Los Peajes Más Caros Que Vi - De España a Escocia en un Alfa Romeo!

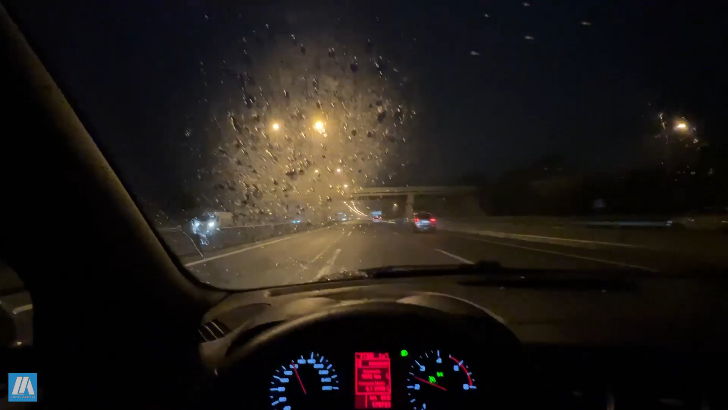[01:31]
Arrancamos el viaje La ruta camino a Zaragoza Bastante, bastante lluvia Ya vamos 92.3 kilómetros Me encanta cómo cambia